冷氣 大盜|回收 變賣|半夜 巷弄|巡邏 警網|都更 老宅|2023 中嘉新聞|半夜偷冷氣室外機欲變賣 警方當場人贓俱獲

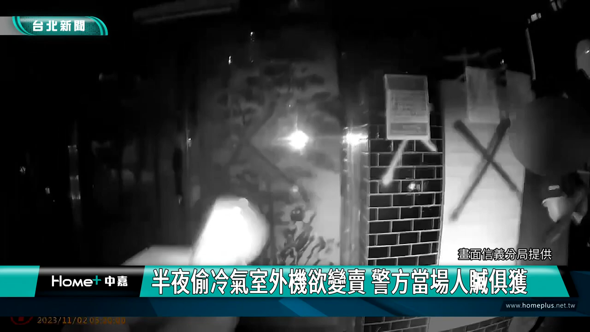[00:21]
住家附近巷弄内不断传出敲打及搬运声。警方获报后到报案地点四处查找，果然发现有一名男子在巷弄内徘徊观望，
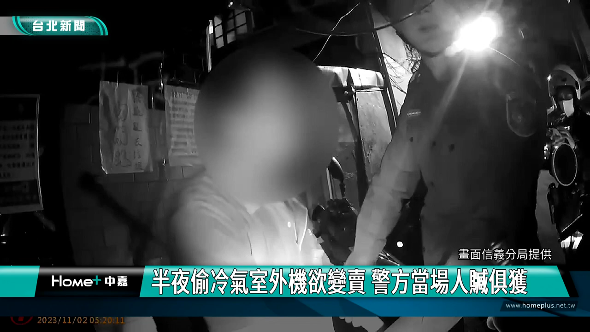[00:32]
一旁停放的机车上更装载着两大台冷气室外机。